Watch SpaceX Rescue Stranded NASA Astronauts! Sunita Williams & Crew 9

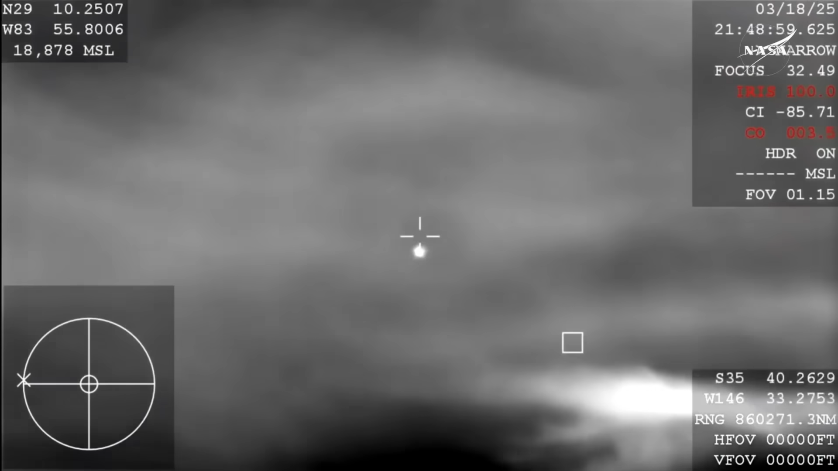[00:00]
We have our first view of Dragon Freedom coming home to Earth. And that view is from the WB-57, which is one of NASA's high-altitude planes that is tracking.
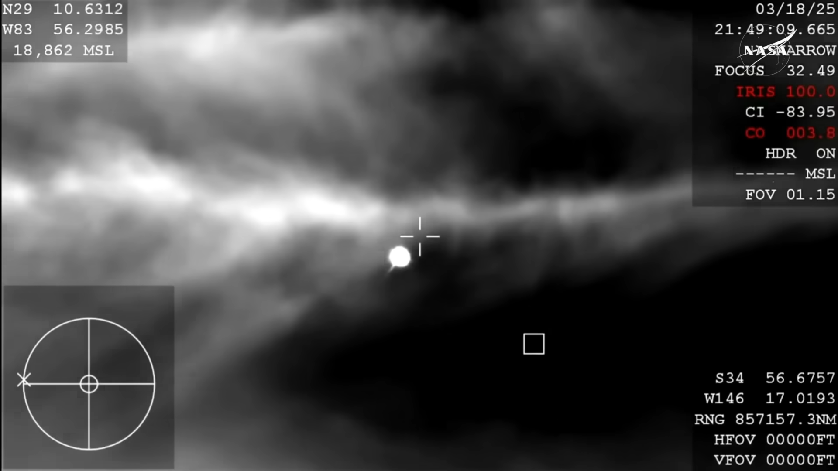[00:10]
Now, because of the way that this camera is configured, it does look like it is dark, but it is indeed daytime, and you're beginning to see that plasma trail as Dragon re-enters the Earth's atmosphere.
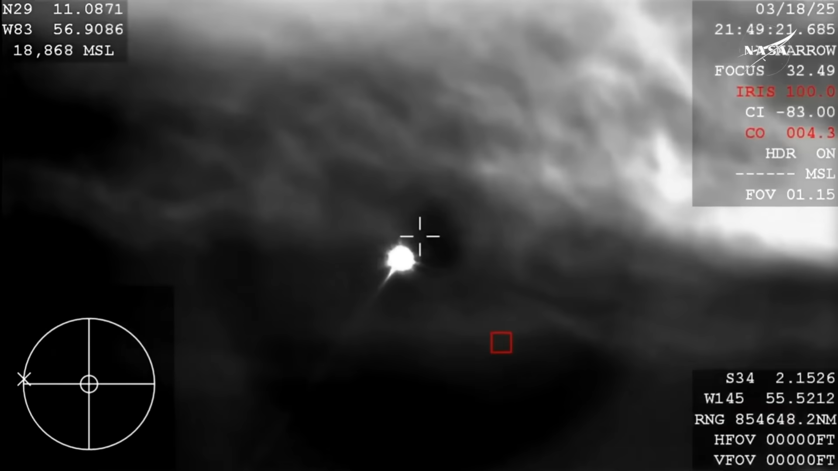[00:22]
All of that is expected. We are anticipating an acquisition of signal around 2.51 p.m. Pacific time, so just minutes from now.